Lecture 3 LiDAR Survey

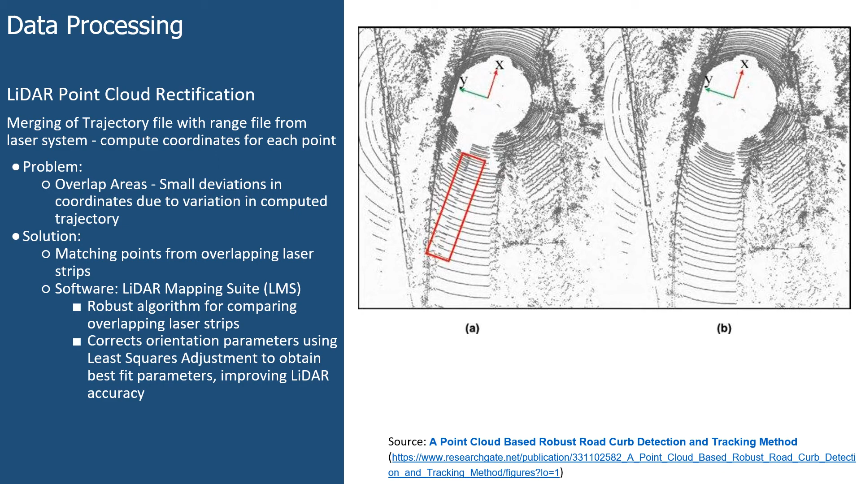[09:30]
matching similar points from overlapping laser strips so here the overlapping strips produce a misaligned point cloud data set and adjustments and adjustments was done to correct this kind of distortion following the lighter point cloud adjustment classification was done based on the point elevations the lighter points were classified into ground low vegetation medium vegetation high and built up areas or built up areas or built up features the point cloud was then rasterized for it to be more suitable and accessible to different modeling and
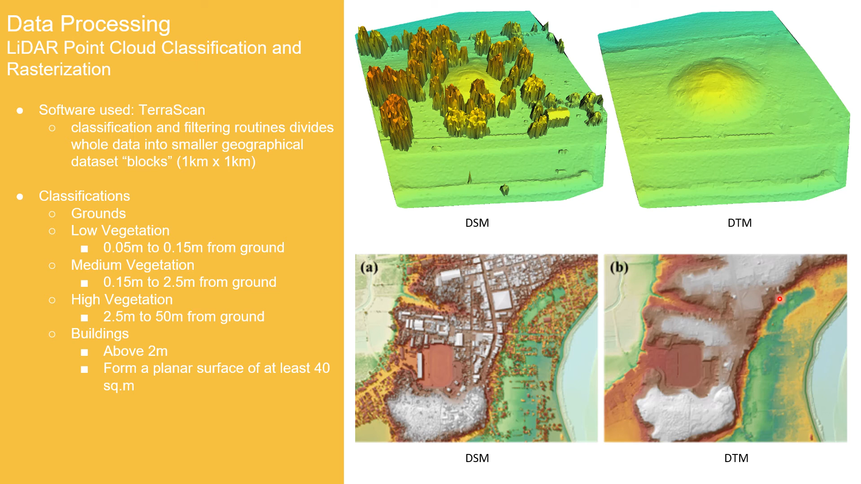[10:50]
here in you can see the buildings and vegetation where in the ddm you are just left with the ground um terrain of course automatically produced dms inevitably have imperfections and errors that need to be manually corrected depending on the use and application so for the catchment project where the dms will be used for hydrologic and hydraulic modeling editing and specific hydro corrections were necessary so some common problems for these
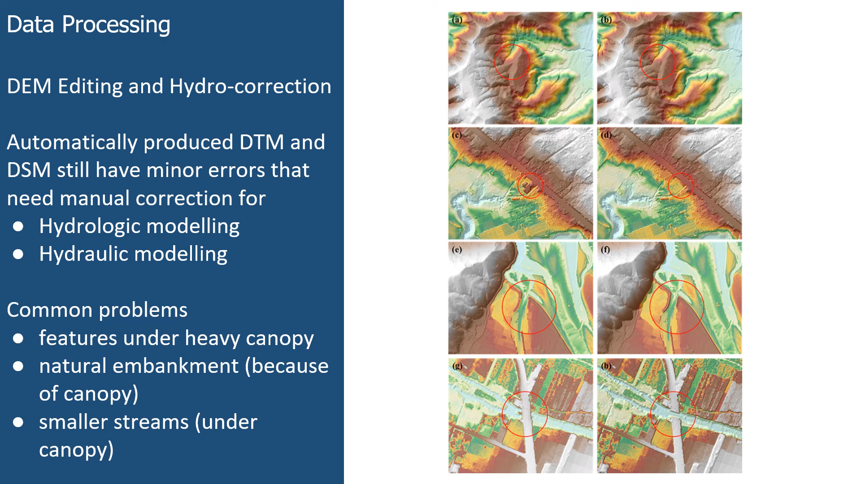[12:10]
the last row这些是正解的写定的方向上的课计 i think that's it for the lidar survey for the components of our lidar survey for the components of our lidar survey and to better visualize what a lidar output will look like shown here is a clip of a portion of the bislok river this is the order photo and to its right is the digitized terrain model of the same portion both were taken during our repeat topographic survey in January 2020